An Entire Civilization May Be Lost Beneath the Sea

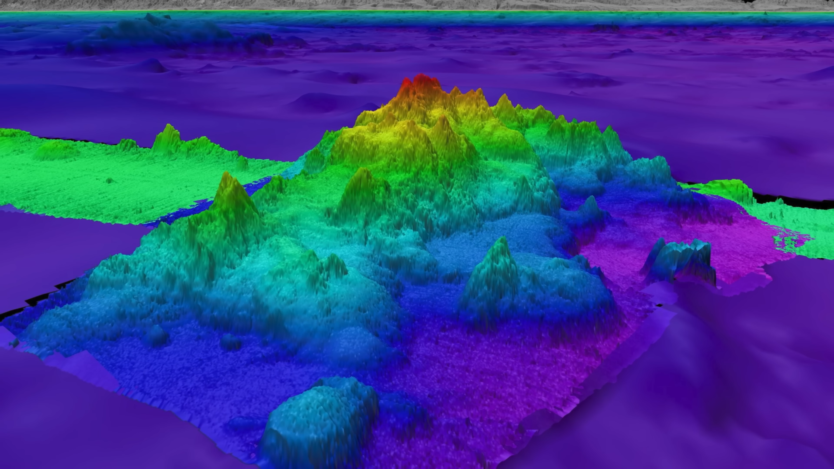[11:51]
Until recently, we didn't have the technology to scan deep sea floors with any kind of precision.